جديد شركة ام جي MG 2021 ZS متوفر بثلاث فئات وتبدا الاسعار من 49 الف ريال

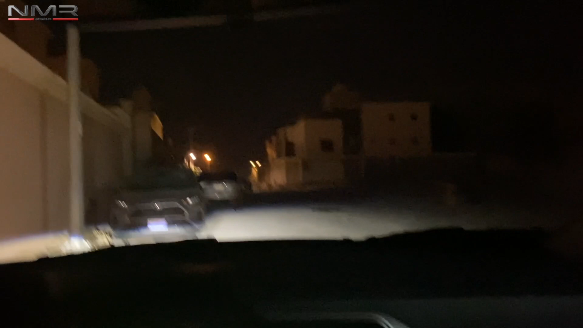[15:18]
الاضاءه هنا صراحه ودي لو هي ابيض، انا دائما احب الالوان الابيض، اللد الابيض افضل شيء بالنسبه لي، اللد الابيض.